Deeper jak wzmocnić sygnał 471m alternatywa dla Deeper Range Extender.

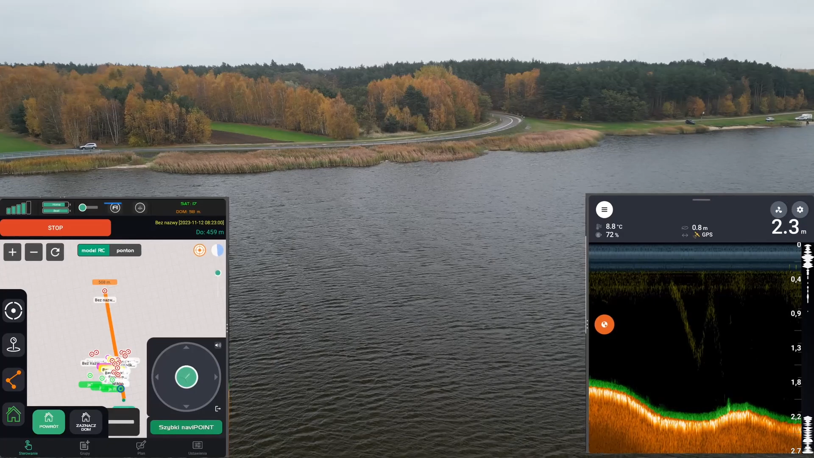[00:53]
On screen: depth 2.3 m, water 8.8°C
Niestety ja chciałem mieć odczyt Deepera na tablecie, na dużym ekranie. Jednak nie wiem dlaczego tablet Samsunga ma jakieś ograniczenie Wi-Fi i zasięg na nim był naprawdę kiepski.
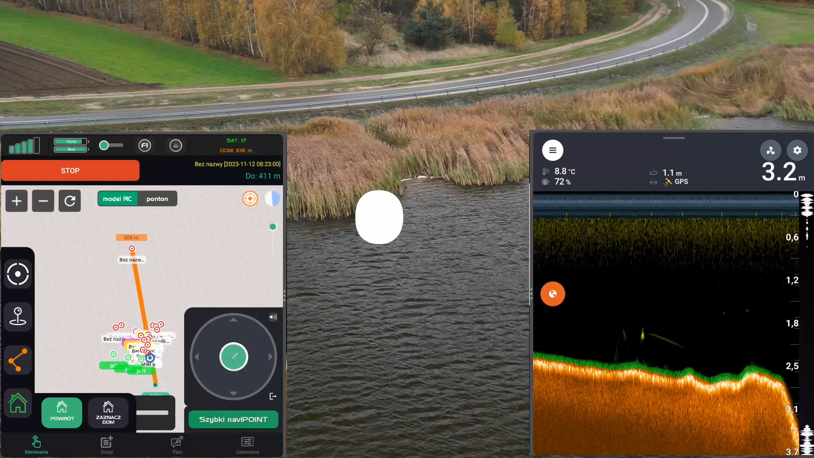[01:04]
On screen: depth 3.2 m, water 8.8°C
Dzięki zastosowaniu dwóch routerów nie musiałem się martwić żadnymi ograniczeniami urządzeń, na których jest odpalona aplikacja Deeper. Jednak na samym początku rozważyłbym zastosowanie jednego routera do wzmacniania sygnału, bo może okazać się, że jest to wystarczające rozwiązanie dla Ciebie. Przede wszystkim polecam zamontowanie routera w wódce, chyba że nie masz takiej możliwości. To dopiero wtedy rozważyłbym zamontowanie wzmacniacza na brzegu.